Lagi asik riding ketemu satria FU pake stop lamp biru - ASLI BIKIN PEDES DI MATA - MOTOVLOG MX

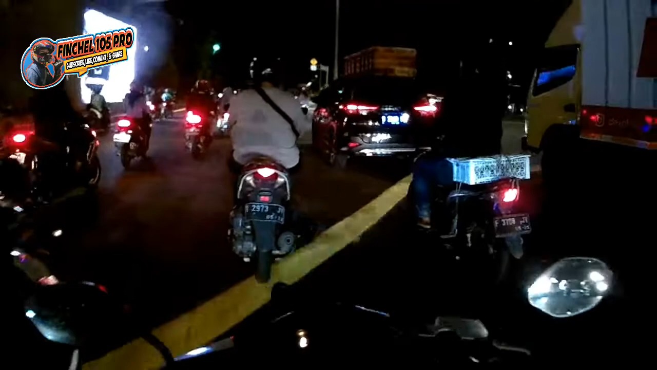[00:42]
Oh, di depan ada Satria nih, Satria tapi pakai lampu rednya warna biru ya.
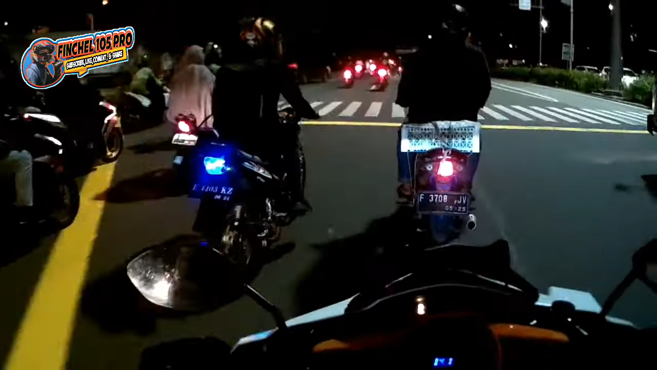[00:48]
Itu lampunya kayak strobo ya, nyala-nyala begitu itu bikin pedes di mata sebenarnya bro.
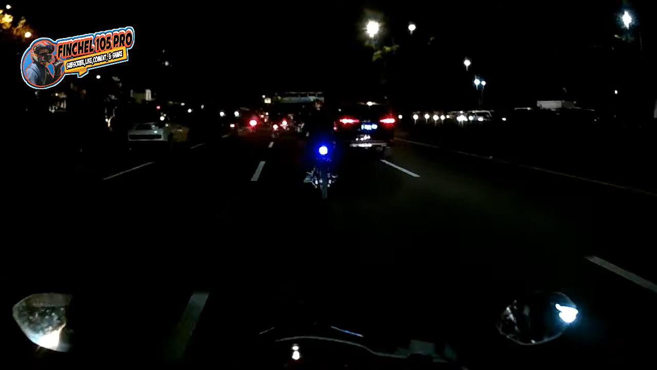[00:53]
Cuman gak tahu aja dia belum kena aja apa tilang ya, dan dia udah menyalahi apa ya aturannya. Lampu rem itu wajibnya warna merah, lampu sen itu warna kuning ya. Dan ini depan gua nih, buat teman-teman ngeliat kali di kamera gua nih, nyala nih, nyalanya warnanya biru. aduh, gaya boleh ngap, tapi ya gak gitu-gitu juga gitu loh gayanya. Itu bikin orang kelapa itu namanya.
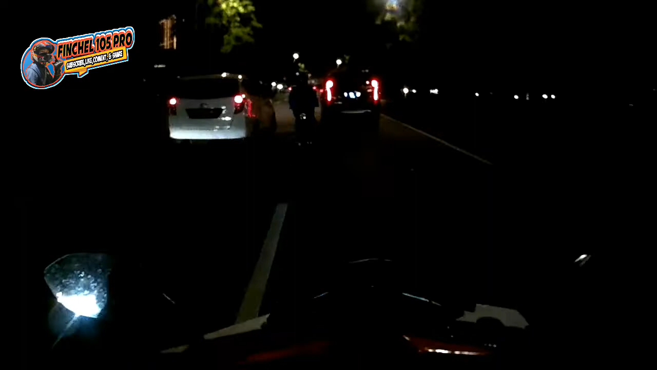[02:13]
Parah, kacau asli, kacau. Ini gua ikutin terus nih, kebetulan juga nong pelapan racing. Aduh, ampun. Ah, plat nomornya no, kelihatan no, di mana dah? 4403 KZ ya, platnya E depannya ya. Dia plat nomornya.
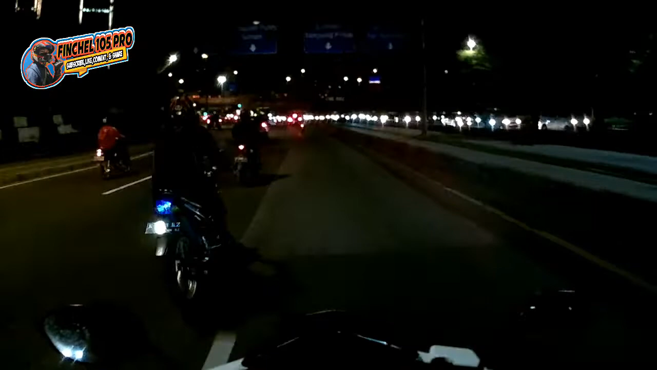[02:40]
Ah, saya sekali dia lurus. Ah, gua mau belok lagi ke kanan, sialan. Asli, gua kocak banget itu. Kayak lampu kayak begitu. Depan ada polisi noh.
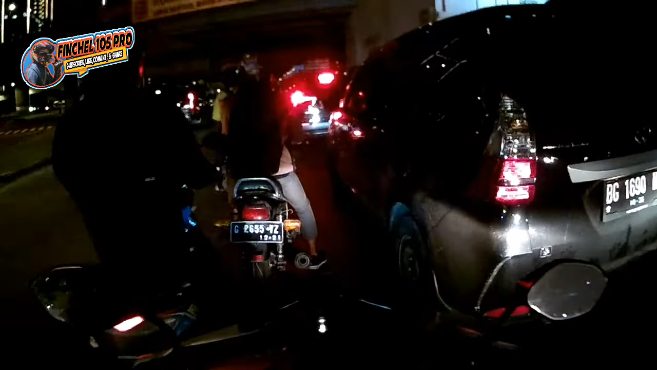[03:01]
Oke, buat teman-teman nih, gue selalu ngingetin di konten gue selalu bahas safety riding ya, karena tujuannya apa, buat teman-teman juga gitu biar selamat, biar nyaman juga berkendara di jalanan gitu. Jangan nggak mau kan celaka ya, siapa sih yang mau, orang gila kali mau celaka. Gue juga mau celaka. Nah seperti itu, dan seperti biasa nih gue berhenti di lampu merah. Dan buat teman-teman yang mau patuhi rambu-rambu lalu lintas gitu, berhenti di belakang garis marka ya,
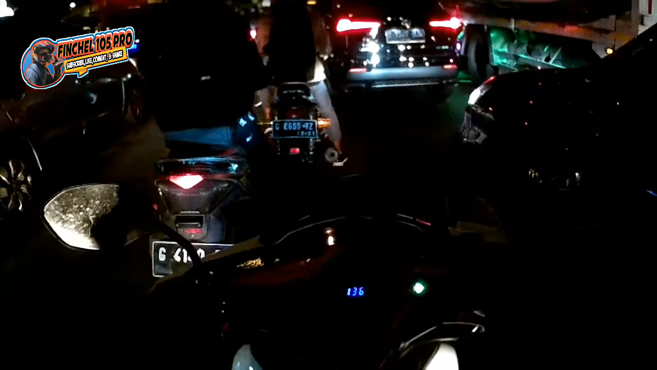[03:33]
marka tengah itu loh yang zebra cross itu, alangkah baiknya berhenti di belakang seperti itu. Kemungkinan di beberapa daerah sih ada deh, biasanya dia khusus buat sepeda motor itu di depan, jadi mobil itu di belakang semua. Tapi di Jakarta itu jarang ya, jarang seperti itu. Lagian juga di Jakarta udah dikasih lampu merah aja kadang masih di serobot ya zebra crossnya. Dan gue ini berada di lampu merah mana ini, oh arah Cempaka Putih ya.
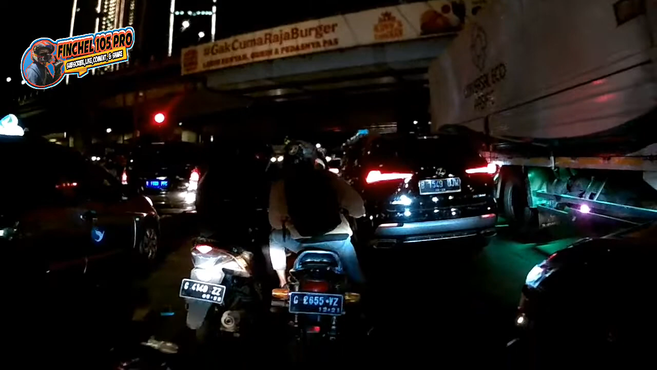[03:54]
Jadi kalau lurus itu ke Cempaka Putih, kalau ke kiri itu ke Pramuka, kalau ke kanan itu arah ke Danau Sunter ya, atau ke Priuk ya ke sana. Dan gue mau main ini, jadi rencananya gue mau main ke mana, ke daerah Warakas ya, Warakas 4 gitu.
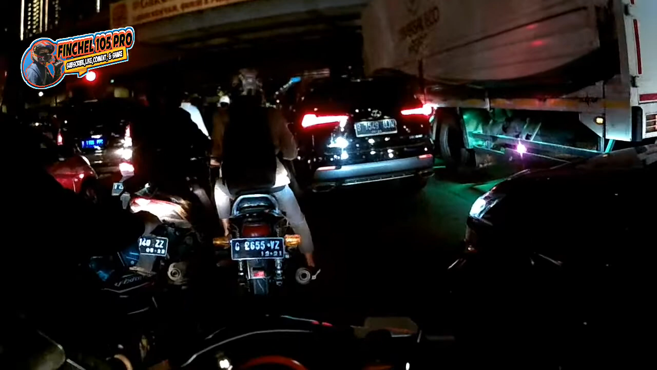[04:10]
Ya, seperti biasa gue yang gue cari ya kopi. Tapi ya sekaligus gue jalan-jalan dan bikin konten lah, ya kali aja di jalan nemu ya, akhirnya bener juga kan. Nah itu seperti tadi itu ketemu Satria F ya, plat nomornya E4403 KZ ya, itu platnya plat Indramayu ya. Dia nggak taat banget gitu, lampu remnya gitu.
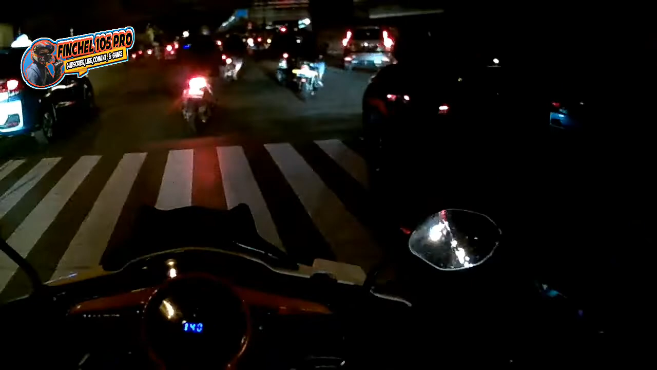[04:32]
Yang gua ini itu lampu remnya warnanya biru, itu sangat berbahaya sekali gitu, udah menyalahi aturan banget gitu.
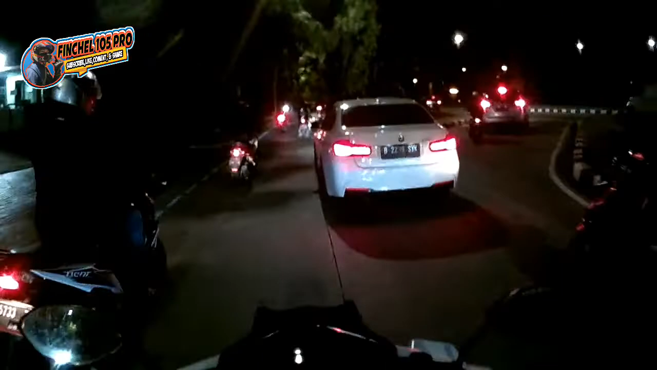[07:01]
Parah. Waduh, ini ada lagi nih, rempetan bertiga gak pakai helm lagi. Aduh, bang. Hey, halo, buset, keren. Aduh, ada lagi orang Indonesia nih, ada dah, asli bener dah. Tadi gue nemuin Satria gitu, Satria F dalam burenya pakai warna biru, dan itu ketemu lagi tadi,
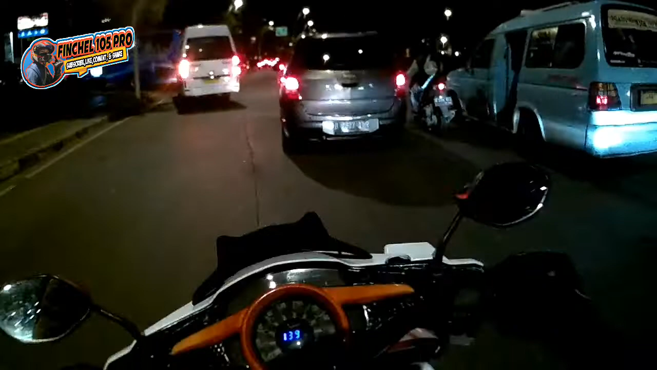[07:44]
rempetan bertiga bawa dua cewek cakep lagi. Anjir, padahal bangku gua kosong ini, bisa gua bonceng ini jok gua. Aduh. Hati ini orang-orang pada pulang kantor ini, makanya macet. Aduh, parah.